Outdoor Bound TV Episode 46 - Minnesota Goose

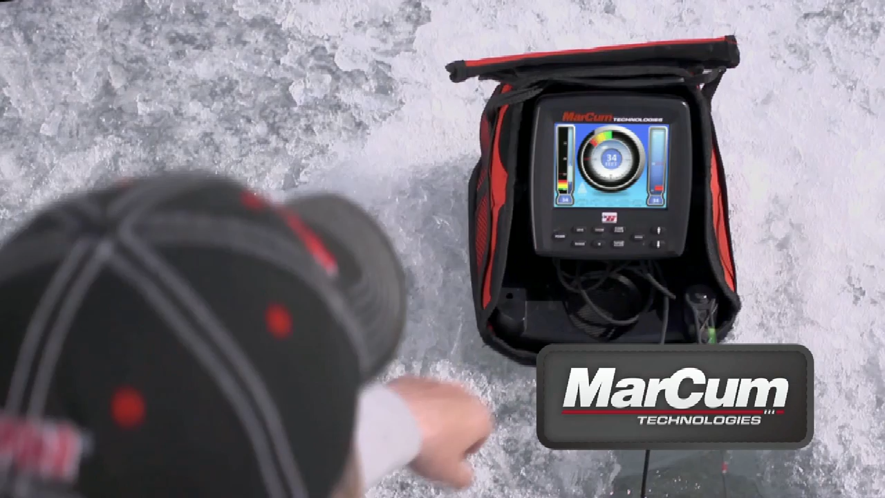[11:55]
An on-screen dashboard that puts critical information at your fingertips, and free firmware updates that guarantee your electronics are never outdated.